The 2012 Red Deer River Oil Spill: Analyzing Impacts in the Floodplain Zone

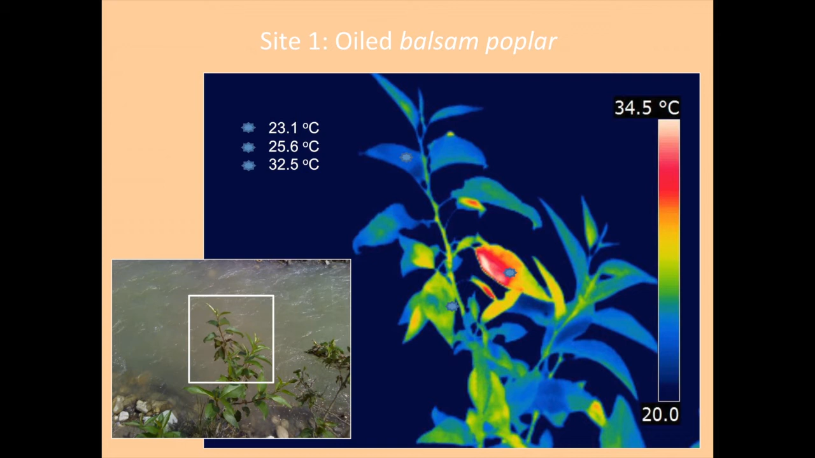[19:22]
On screen: scale top 34.5°C
So, in fact, they're about 15 degrees warmer. They're warm. They're basically slightly baked. And, in fact, the plant responds then by jettisoning them. Now, we can use the same imaging technique to look at the flood plain zones as well. This, I thought, would be a kind of a colorful Hawaiian shirt. Okay. And, so here again, it's a thermal scan or an imaging with an infrared camera. There, you can see the cool balsam poplar sapling. And, you see the cobble, the rock on the surface. And, it's getting pretty warm in the hot summer sun.
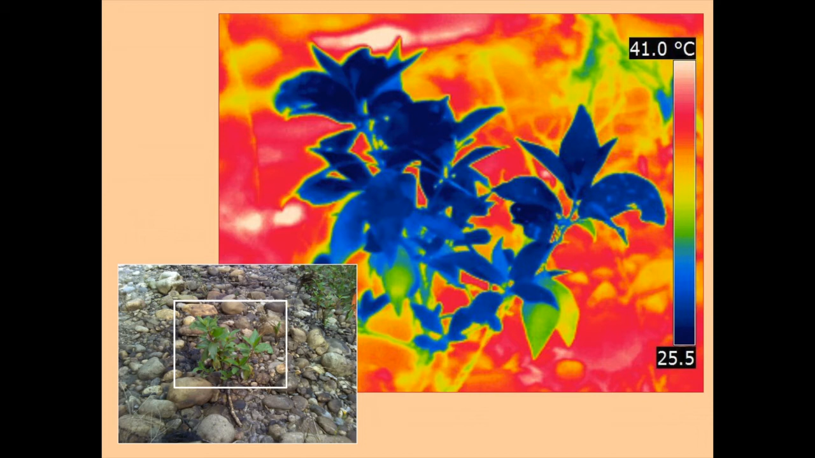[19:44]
On screen: scale top 41.0°C
And, so what this is, in fact, doing, evaporation, oxidation. This is accelerating those processes, speeding up the natural recovery from this. This is just a glimpse.